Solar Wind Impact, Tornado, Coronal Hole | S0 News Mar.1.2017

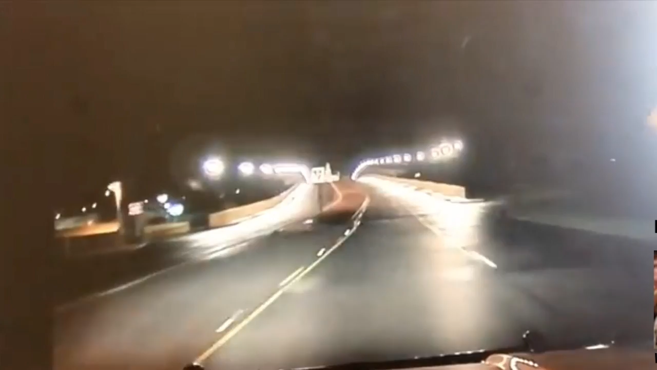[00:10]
Good morning folks. Meteor lit up the skies over Texas the previous night. People heard sonic booms but this was the only footage.